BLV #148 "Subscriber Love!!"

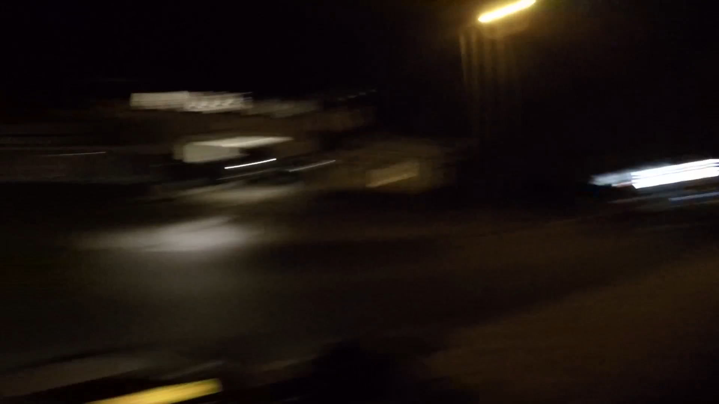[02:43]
Dan gaan we richting Matthijs, even een drankje doen gezellig.
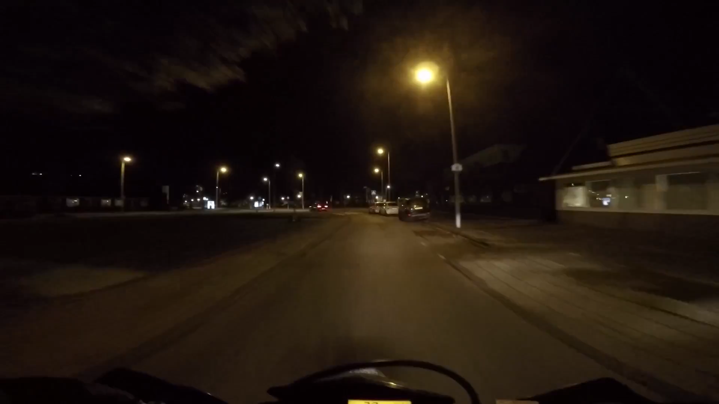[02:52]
Het enige wat een beetje kut is, is dat we eigenlijk wel even een stukje over de snelweg moeten. Ik heb in ieder geval de nachtsettings voor jullie aangezet.
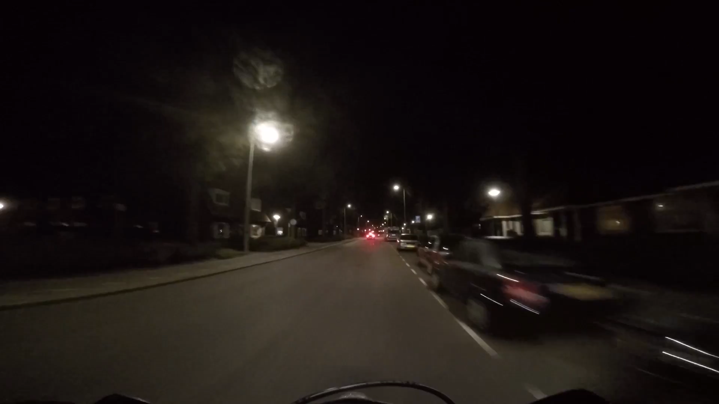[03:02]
Ik heb hem nu op ISO 3200 volgens mij. En ik wil ook nog even proberen met ISO 400. Dan kan ik even zien of ik wat verschil zie. Maar ja, dat zal ik waarschijnlijk wel weer vergeten.
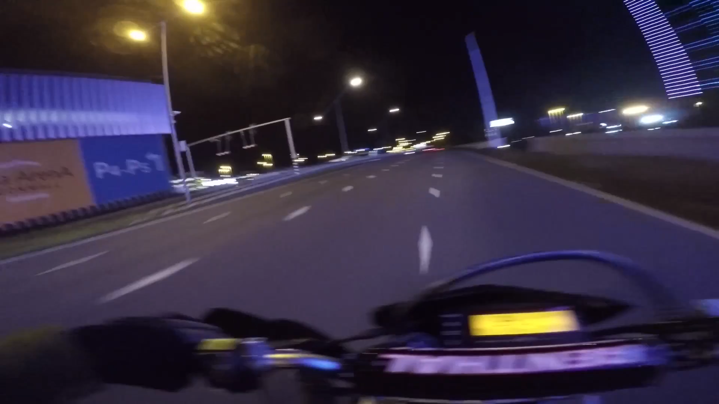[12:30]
Oh oh oh, once again, dikke shout-out naar Flipmode voor het lenen van de DRZ. Ik heb het al eerder gezegd, maar volg hem even op Instagram, @philipherder. Link staat in de beschrijving.
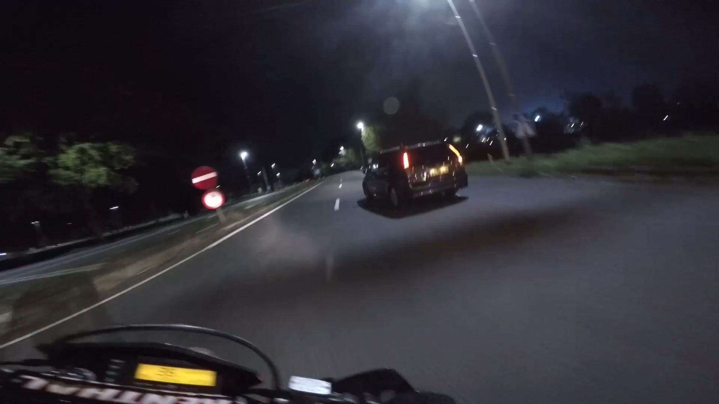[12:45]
Even eens goed in die kutspiegel van. Wat een kutspiegel, jongen. Maar ik moet er wel even in blijven kijken dat er niemand achter ons aankomt natuurlijk. Maar jullie zien het, hè? DRZ, prima snelweg dingetje. Tenminste, in en om de stad heen is het gewoon perfect. Je moet er niet mee naar Brabant gaan rijden vanaf Amsterdam. Dan krijg je pijn aan je togus.
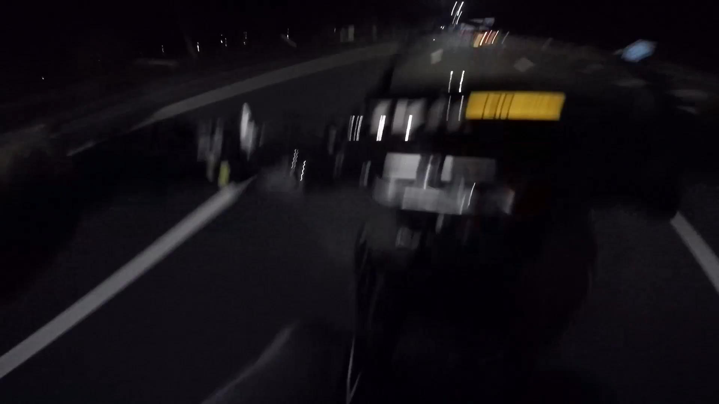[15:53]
160 op een DRZ'tje 400. Niet zo klappen, ja! Dat klapt man toch niet? Jawel, jawel, snel bitte, snel! Oh, oh, oh, gezellig hoor, weer even met Max B rijden.
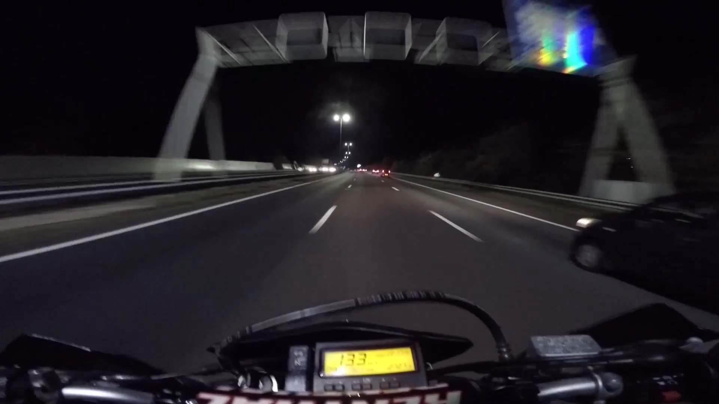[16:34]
Dat is wel bazig. Ik ga het niet allemaal achter elkaar uploaden. Ik ga het wel een beetje spreiden. Maar dat is wel fucking chill. Dan heb ik in ieder geval weer wat content liggen. Kan ik op mijn gemakje editen. Dikke Audi. Dikke Audi, jongen. Ik ga wel even voor deze BMW. Dikke BMW, jongen. Dikke BMW. En achter deze Volvo. Kut Volvo linksrijders.